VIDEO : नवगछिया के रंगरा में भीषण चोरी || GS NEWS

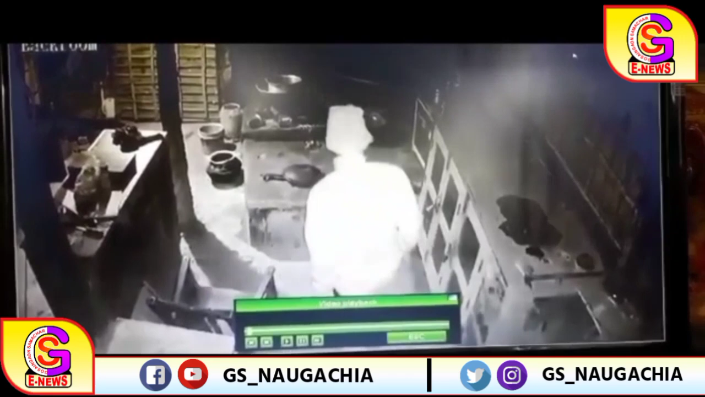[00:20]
की वारदात CCTV कैमरे में कैद हो गई है मिठाई दुकानदार अनंत परसाद साह ने कहा कि उनके दुकान में रविवार और सोमवार की दर्म्यानी रात को